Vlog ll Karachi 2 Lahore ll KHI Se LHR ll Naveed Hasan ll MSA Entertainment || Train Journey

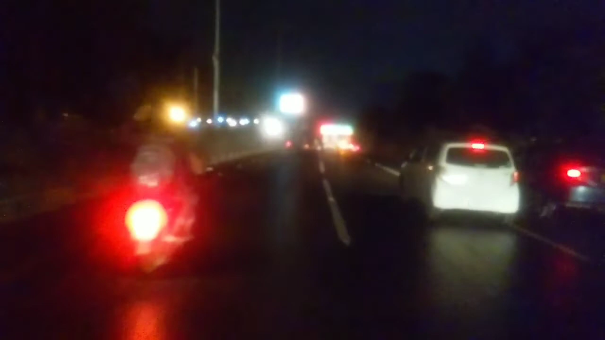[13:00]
تو اس ٹائم پر ایک اور مزے کی چیز جو ہے وہ یہ کہ اب بارش کا بھی آغاز ہو چکا ہے.
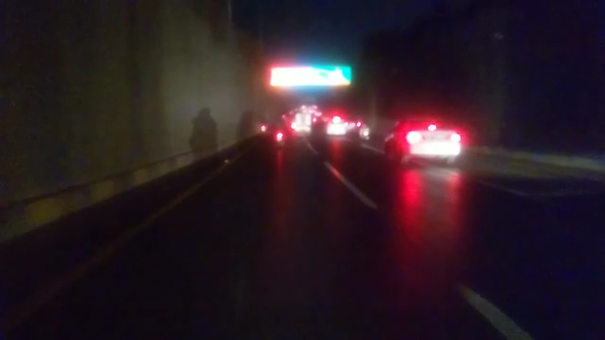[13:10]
تو ایک چیز جو رہ گئی تھی, یہاں پہ لوگ کھڑے گئے سائڈوں میں تو بارش تھوڑی سی کھٹے گی تو پھر وہ گھروں کی راہ لے گئے, لیکن جو میں آسمان کا حال دیکھ رہا ہوں اس سے کہیں سے یہ نہیں لگ رہا کہ بارش کھٹے گی,